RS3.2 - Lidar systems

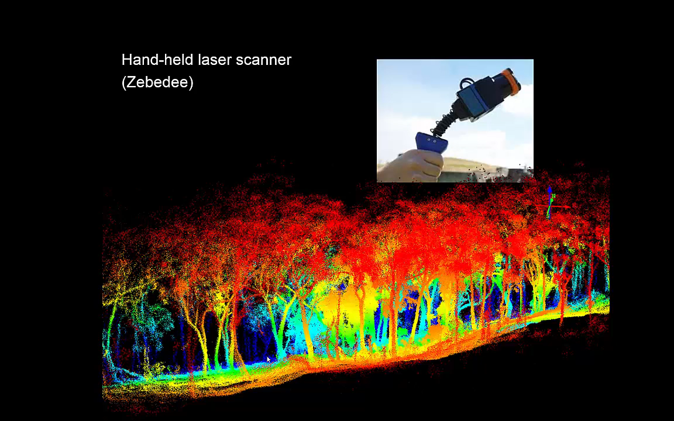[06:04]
Again, here for a little piece of forest in Black Mountain, and what you see in red is the nearest trees, and in blue the furthest trees, and again a lot of data that you can use for wood volume or carbon estimation or characterizing the strata in the vegetation. All right, so we talked about some line replication vegetation structure, we talked about it.
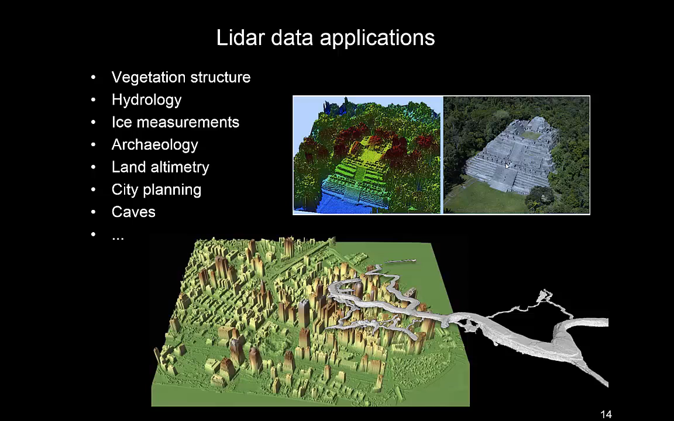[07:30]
Here's an example for city planning, so it's a very quick way to get a sense of where the buildings are in the city, in this case presumably Manhattan by the looks of it, and as I said, the Zebedee in particular is a system that doesn't require a GPS and has been used successfully to map out entire caves. A little example of archaeology here, so this is an example in New Zealand at the left there, where you see an aerial photo of the canopy, and if you remove the canopy, you strip it back by only looking at the ground returns, then you can see some really interesting archaeological features.
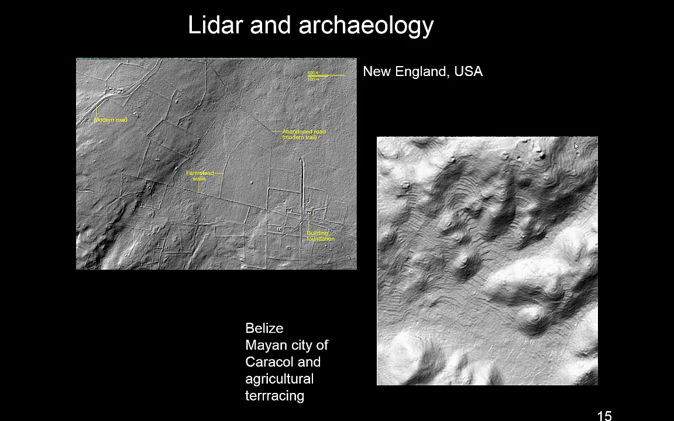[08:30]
some houses or such. So very useful for archaeology. So the question then arises, we've seen satellite with lighter, we've seen airborne lighter,